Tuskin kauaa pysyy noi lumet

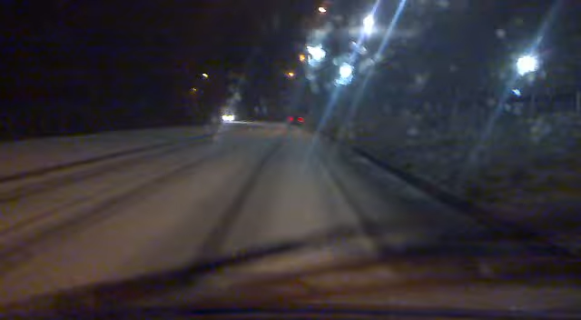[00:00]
Täällähän on jo tiet ihan valkeena, saatana. Eiköhän ne sulla ole vielä poikkeen nämä vähäiset lumet, mitä se nyt tässä yrittää vähän sataa, niin kyllä ne varmaan sulaa tässä vielä pois.